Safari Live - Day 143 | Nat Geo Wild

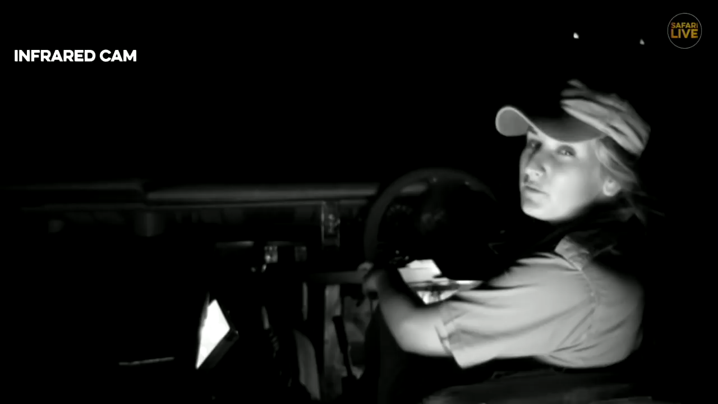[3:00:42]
Yeah, we're going into infrared now because there's something to the left that I would very much like to show you.
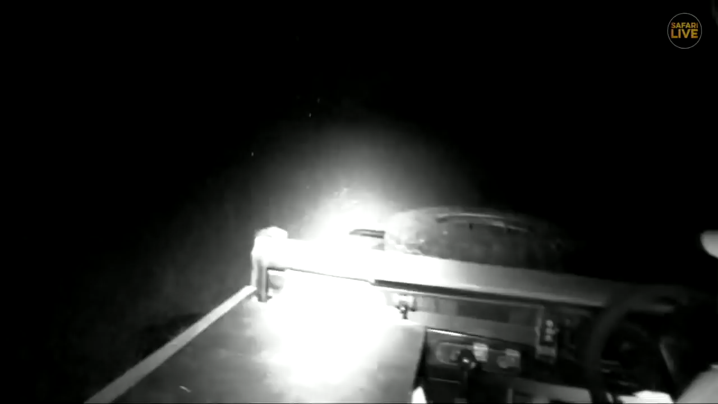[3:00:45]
There it is.
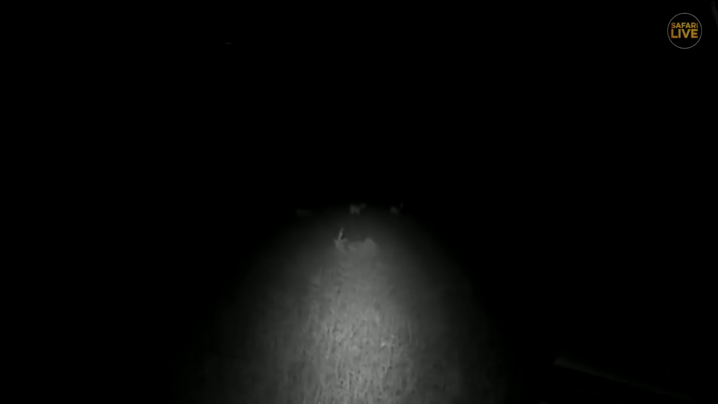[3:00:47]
So we're in black and white now, using a special light that only the animals can they can't see.
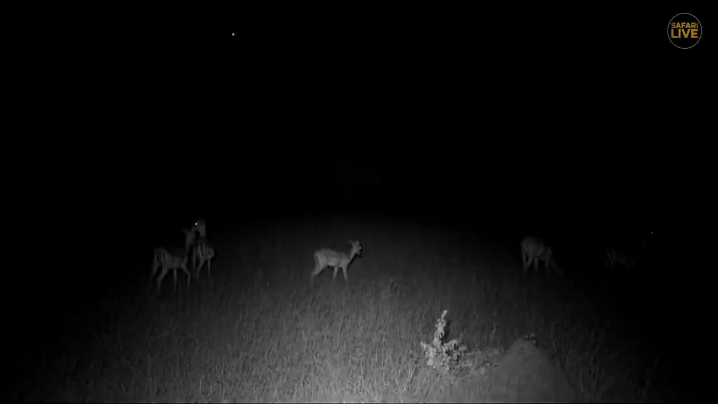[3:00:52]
What was that? No. Sorry, I heard a snort. Might be some wildebeest. No, it's not. It's one of the safari vehicles starting up. Here we have some impala on their way up to the open plains of quarantine, which again is the plains behind camp, which they do on a regular basis, pretty much every single night, between the wildebeest, a couple of inyala here and there, scattered in between the impala, and then, well, of course, the impala, as I just mentioned, seem to make up the bulk of the animal species that linger on up here.